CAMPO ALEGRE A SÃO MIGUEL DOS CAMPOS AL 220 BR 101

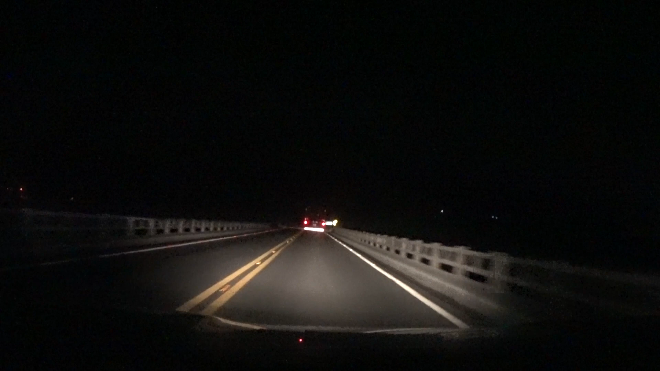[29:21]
Petrobras. Entrada à direita aqui para São Miguel dos Campos. KM-135 da BR-101.